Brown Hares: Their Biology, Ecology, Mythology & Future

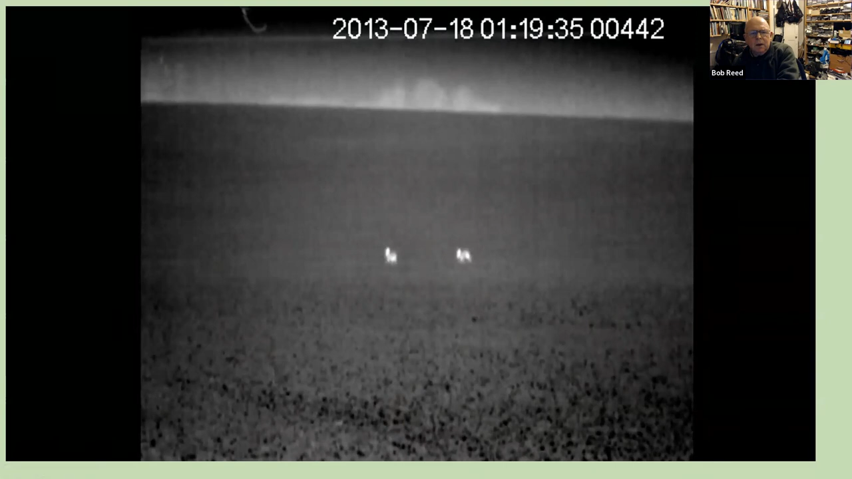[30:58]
leg muscles show up particularly well as you can see and the field is covered in
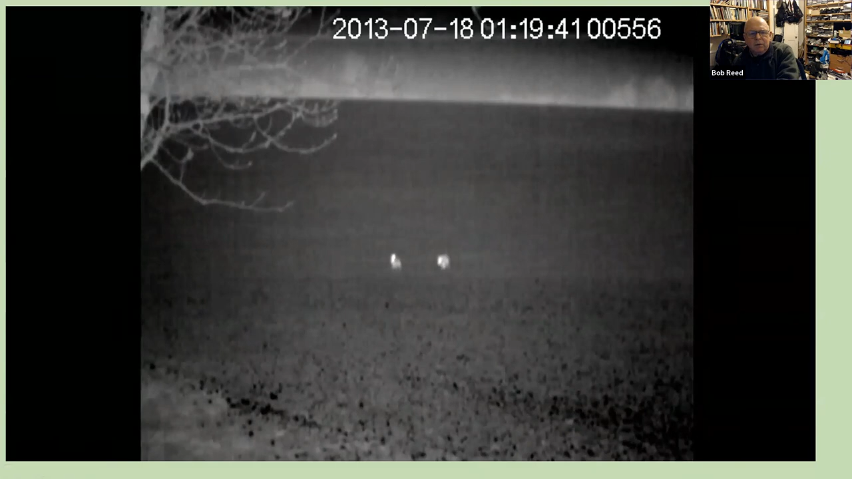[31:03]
hairs pursuing each other and um uh yeah
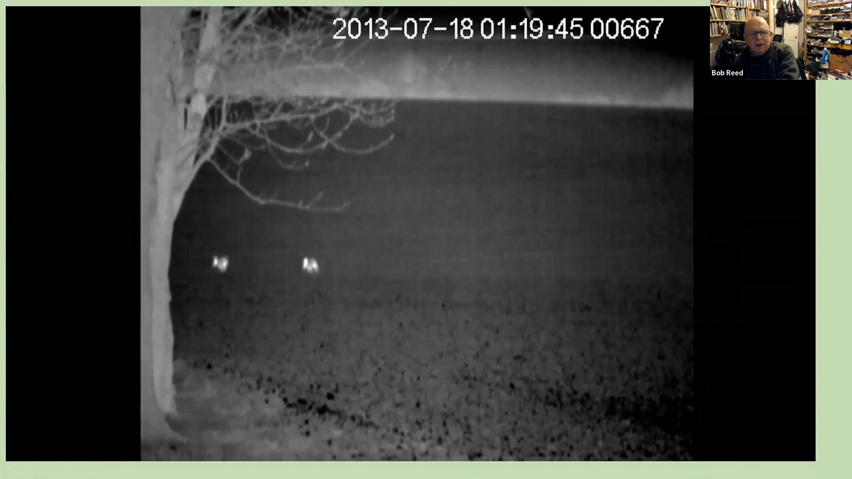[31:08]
here's one that got left behind right i'm going to move on